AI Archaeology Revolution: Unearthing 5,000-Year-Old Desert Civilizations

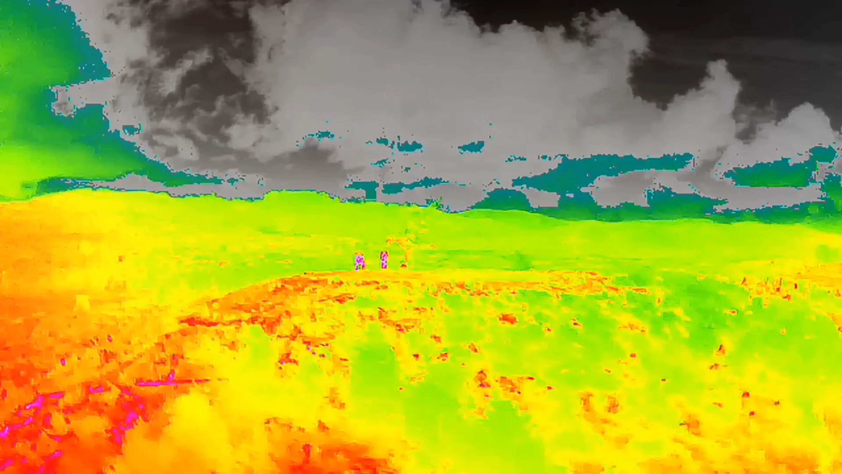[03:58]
When the radio waves hit a solid object beneath the surface, they bounce back to the satellite.
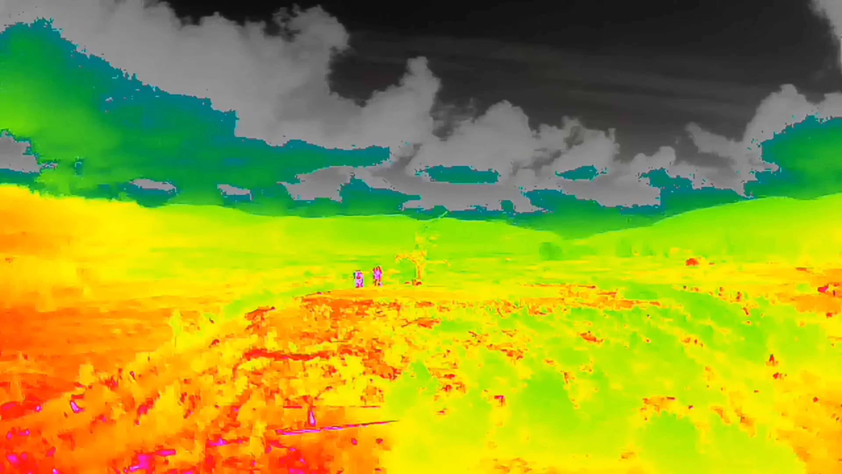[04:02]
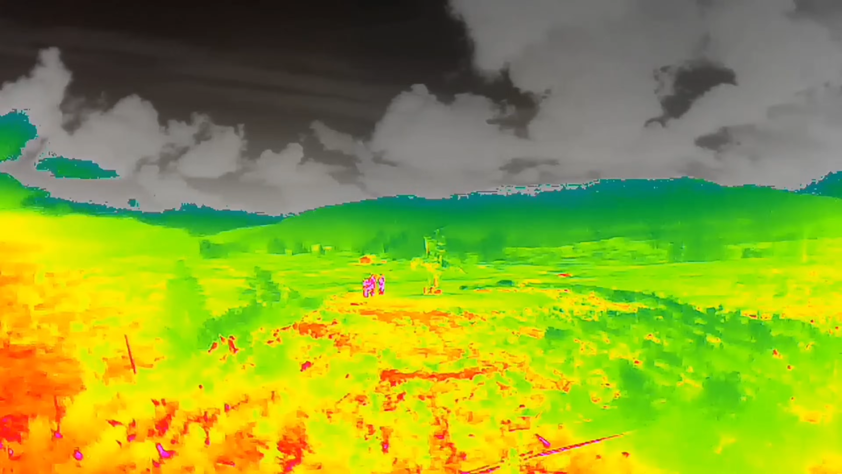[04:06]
Carrying information about the object's shape, texture, and even its material properties. By analyzing the subtle variations in these returning signals, SAR can create detailed images of what lies hidden beneath.
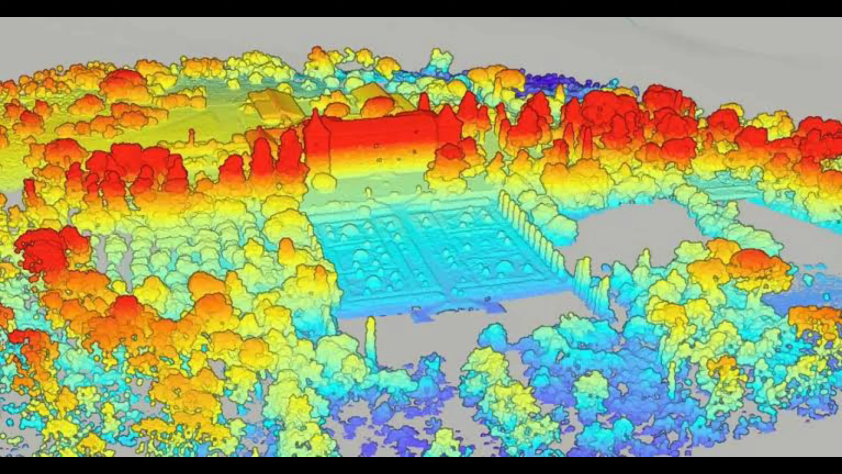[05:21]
creating highly precise digital elevation models, DEMs. These DEMs highlight even the most subtle changes in elevation, revealing the faint outlines of ancient walls, roads, and agricultural terraces that are imperceptible from the ground.
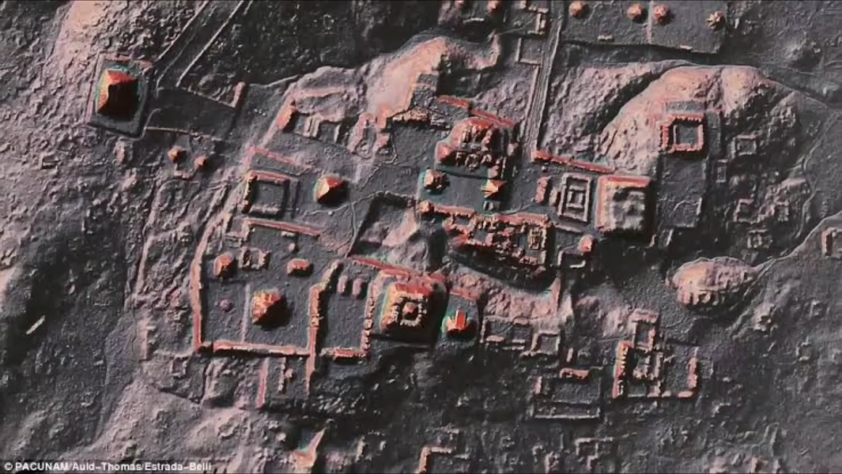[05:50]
By learning the characteristic patterns, shapes, and anomalies associated with human settlements, whether it's the subtle rectangular outlines of ancient buildings, the linear traces of old roads, or the circular patterns of enclosures, the AI develops an eye for archaeological features.